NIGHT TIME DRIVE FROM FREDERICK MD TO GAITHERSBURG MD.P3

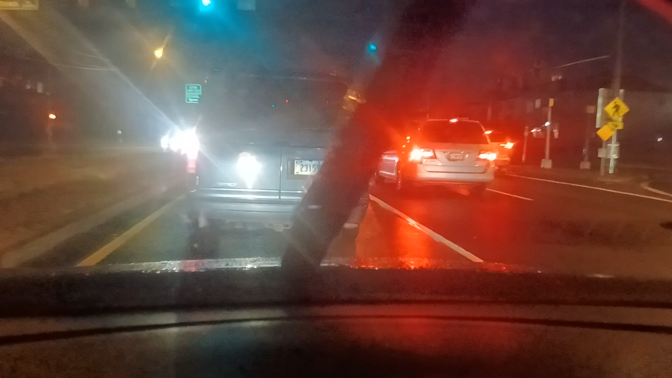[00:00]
My light is ready to go. Green light, go please. Let's go, man. It's green light. So I am taking the Germantown road, making left,
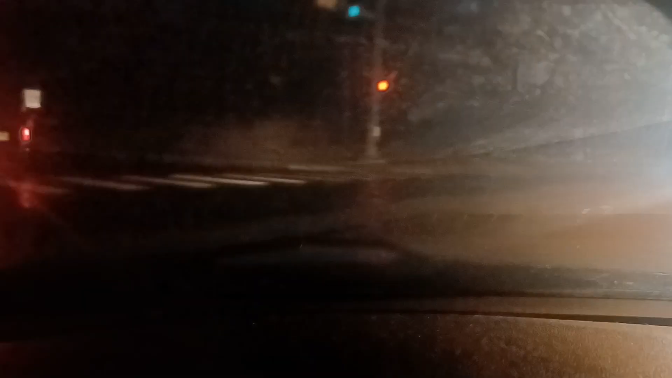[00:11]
and it will take me all the way to Montgomery Village. Let's see if they have street lights also here on this Germantown road to Montgomery Village. Okay, I've seen. Yeah, okay, I've seen some here. There are street lights here. So let's go. Okay. A lot of light are here, but I think the trees are blocking the lights at certain point.
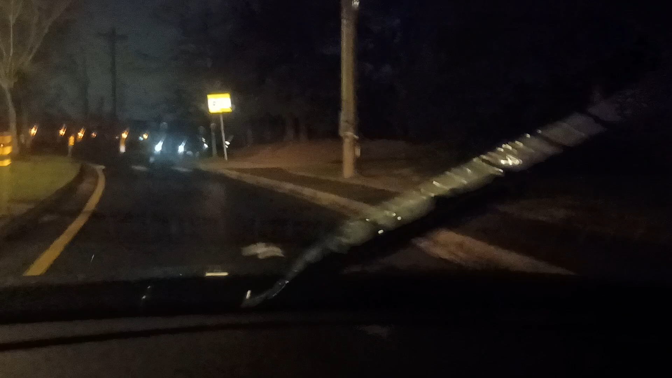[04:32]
The light here, there's no light here. There's no light here.